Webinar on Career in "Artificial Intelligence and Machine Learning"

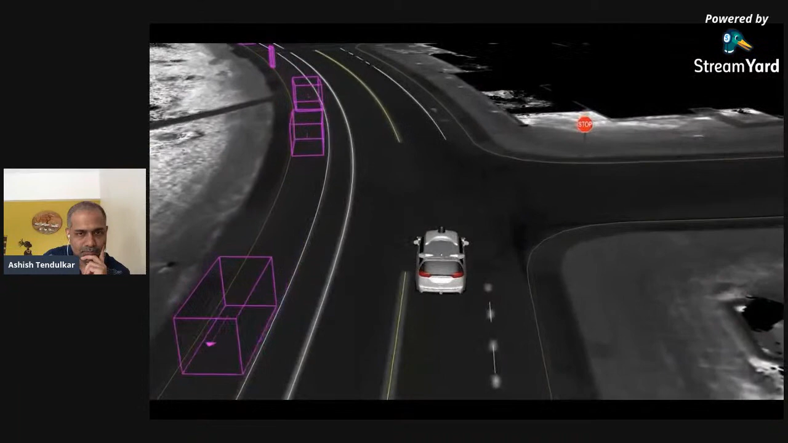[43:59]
The lasers are what lets it spot a small moving object that's approaching towards the car and estimate its position and velocity very precisely.
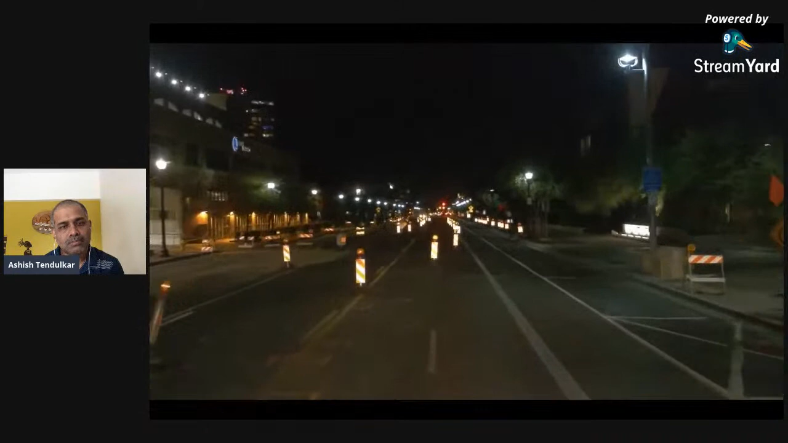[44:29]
This is night construction, which, as a human driver is one of the more stressful things. The car handles it really, really, really well because the car sees as well at night as it does during the day.
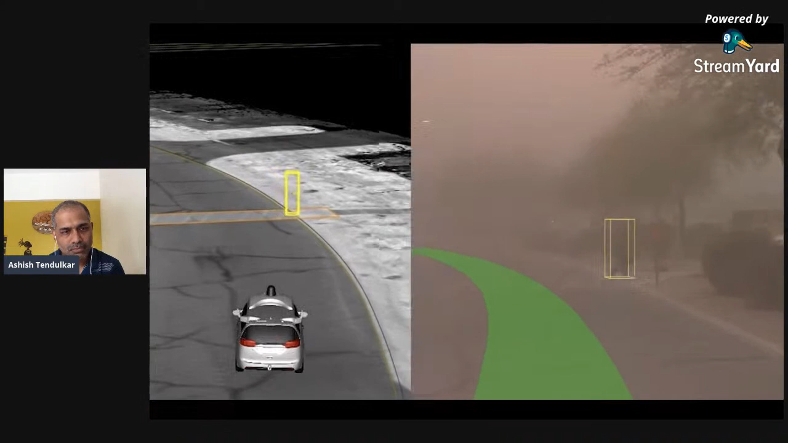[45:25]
The car sees it using its lasers and radars and starts slowing down before you as a human even understand what's happening.